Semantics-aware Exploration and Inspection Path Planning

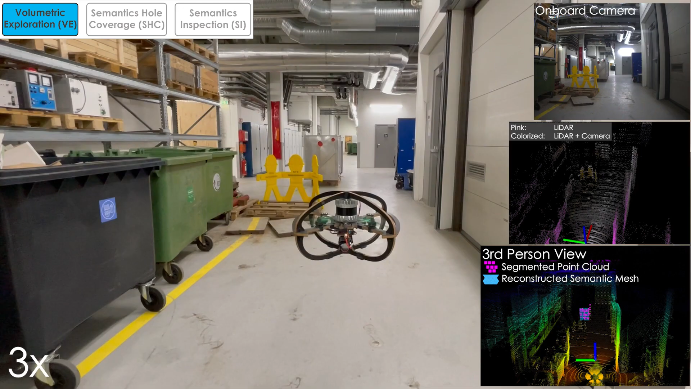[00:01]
In this video, we present a novel strategy for semantics-aware exploration and inspection path planning.
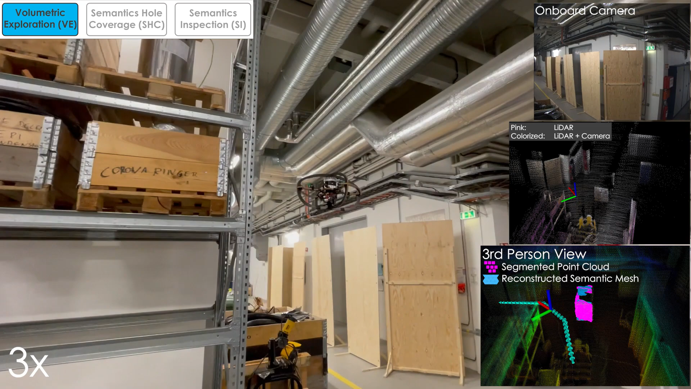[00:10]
The proposed planner enables volumetric exploration of an unknown environment,